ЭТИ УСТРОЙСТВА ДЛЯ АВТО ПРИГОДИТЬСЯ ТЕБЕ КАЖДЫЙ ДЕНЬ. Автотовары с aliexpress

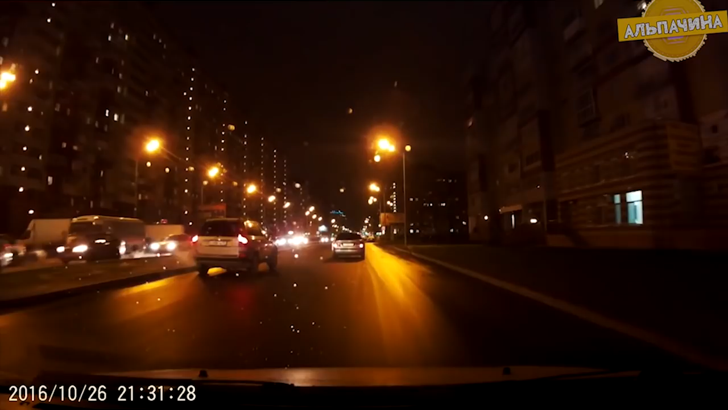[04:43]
съемку сам регистратор небольшого веса тонкий и прочный качество съемки основной камеры вполне впечатляют и даже ночью при свете фар или фонарей остается на уровне съемка передней и задней камеры происходит одновременно и записывается в виде двух разных видеофайлов